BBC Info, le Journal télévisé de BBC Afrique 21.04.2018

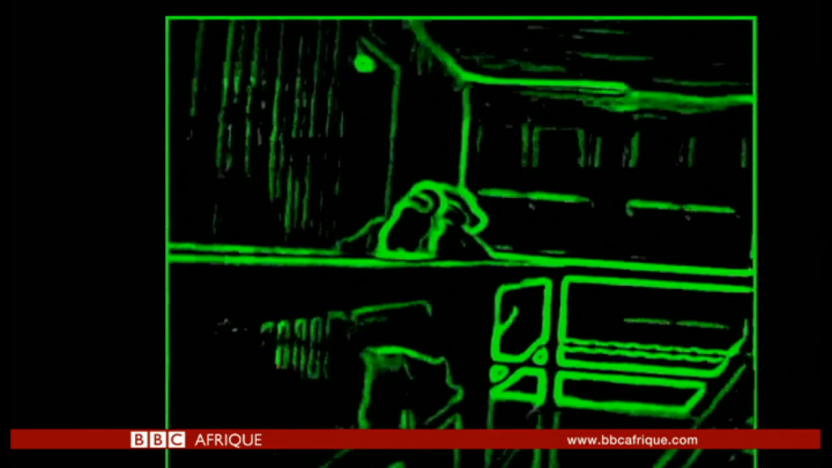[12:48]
Ciclou crée un contour enveloppant les objets afin que les pompiers puissent voir ce qui se trouve devant eux.